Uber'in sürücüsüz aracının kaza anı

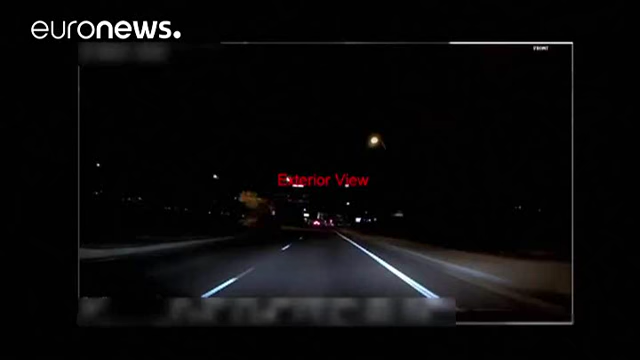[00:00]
Amerika Birleşik Devletleri'nin Arizona eyaleti polis güçleri kaza yaparak bir yayının ölümüne neden olan sürücüsüz Uber aracının görüntülerini yayınladı.